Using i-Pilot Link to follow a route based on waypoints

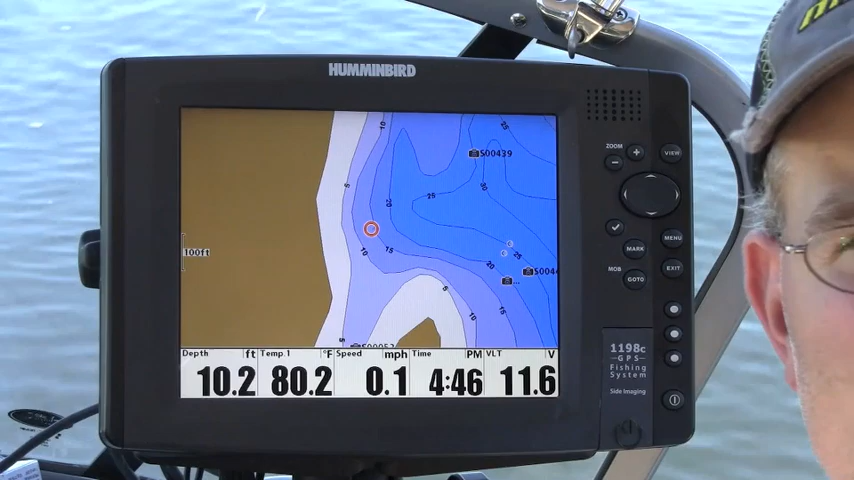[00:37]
On screen: depth 10.2 ft, water 80.2°F, speed 0.1 mph
What I'm going to do for my current position is just go and set a few generic waypoints and I'm going to use these waypoints to build a navigation route using iPilotLink. So there's the first, 173. There's the second, 174.
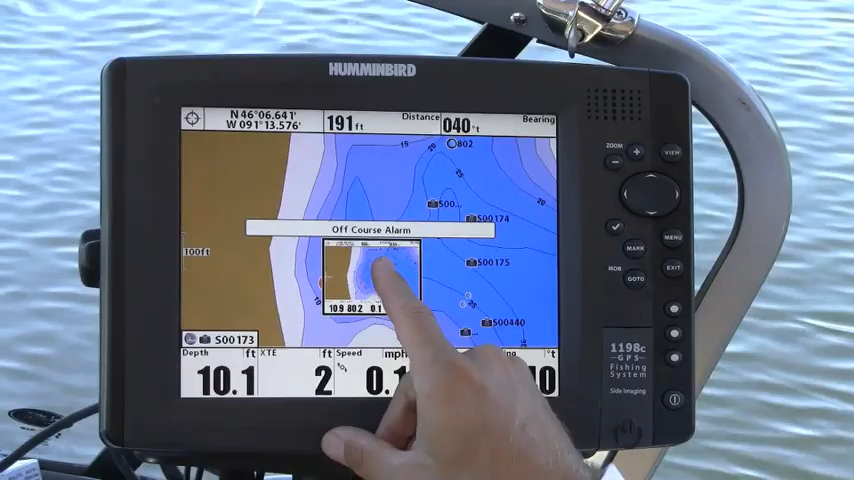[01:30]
I have an off course alarm here because I haven't set my prop speed. When we build a navigation route, we're allowed to select any prop speed we want. So I'm going to go ahead and select a prop speed of 10.
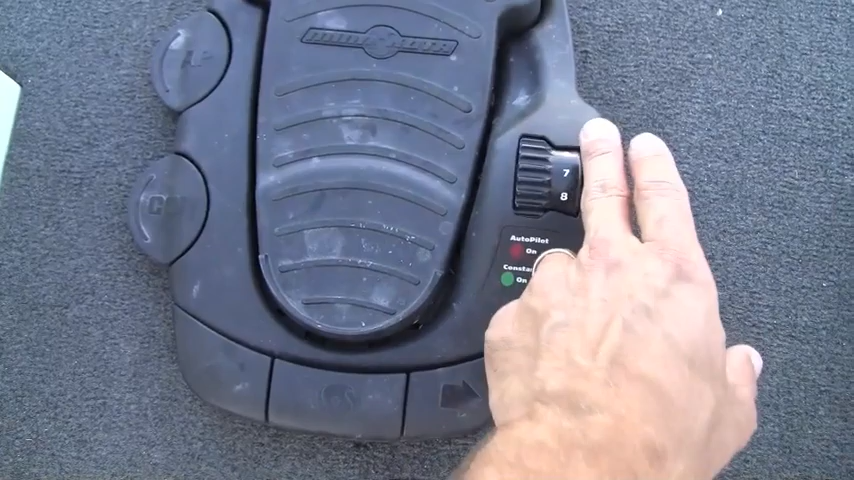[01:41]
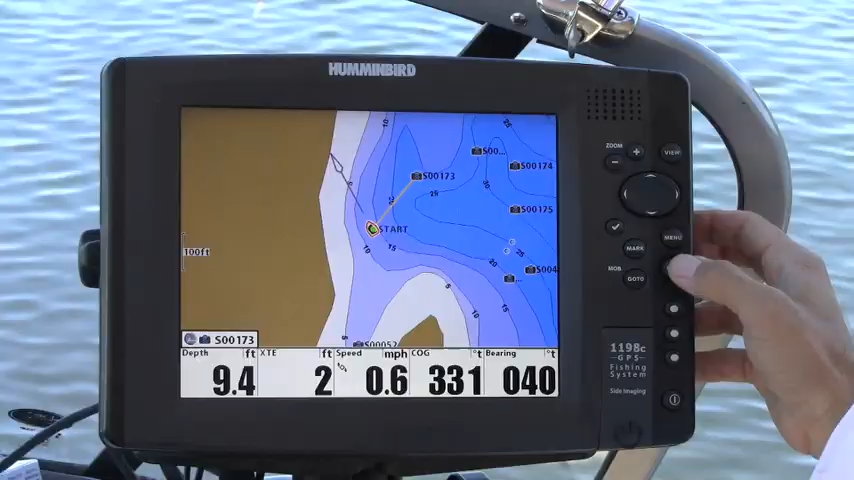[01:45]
On screen: depth 9.4 ft, speed 0.6 mph
Now that we're underway, you'll notice that iPilotLink has generated a predicted course route, which is that yellow line. There's my boat that's following it. Right now, all the navigation, all the speed control is through my Toroba. Now, of course, I want to build my route using more than just that one waypoint. I want to start at 173 and go on to 174. So while we're navigating to the first waypoint, I will cursor over to the second one to 174 and press the go to button again.
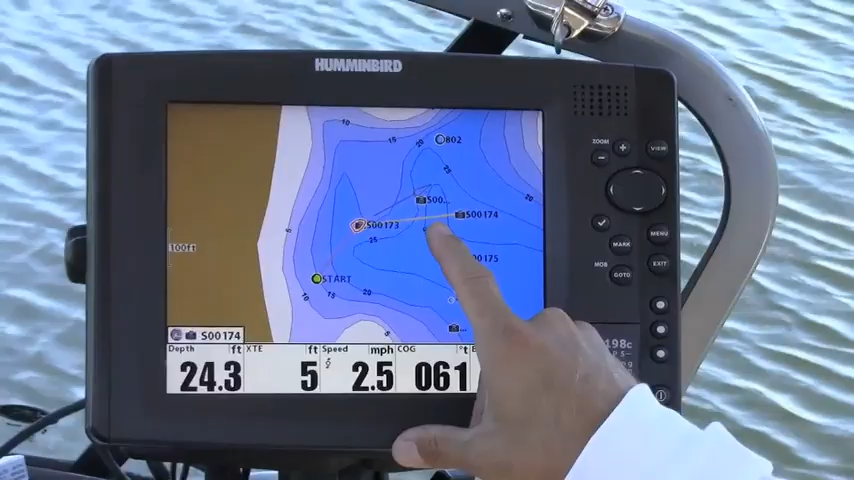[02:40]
On screen: depth 24.3 ft, speed 2.5 mph
Once I hit 173, my course will change. The next leg of my route is in bright yellow from 173 to 174. Now, I'd like to add 175 to my route as well. I'll go ahead and cursor over to 175 and press go to. Waypoint 175 has been added to the route.